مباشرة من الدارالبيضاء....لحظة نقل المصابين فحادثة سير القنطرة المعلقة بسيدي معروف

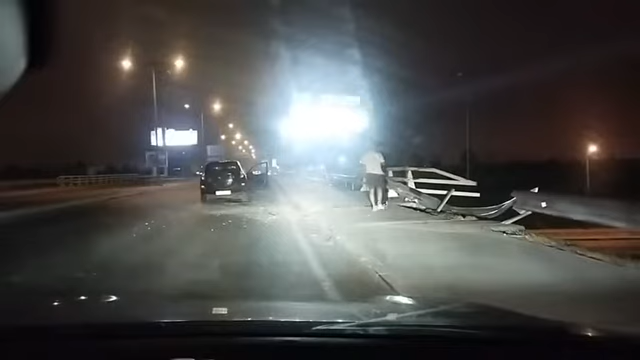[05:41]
خلفها هذا الصدام ديال هذه السيارة بهذا الحاجز اللي زعما لولا الصلابة ديالو والقوة ديالو لكانت هذه السيارة غادي تكون طاحت لتحت. الحمد لله على سلامتهم. كنتمنوا الاصابه ديال داك الشخص اللي تم النقل ديالو للمستشفى ما تكونش اصابه خطيره، لانه مصاب على مستوى القفص الصدري. اذا شكرا مشاهدينا الكرام على طيب المتابعه، دمتم في رعايه الله، والسلام عليكم، الله يجزينا ويجزيكم من حوادث السلام.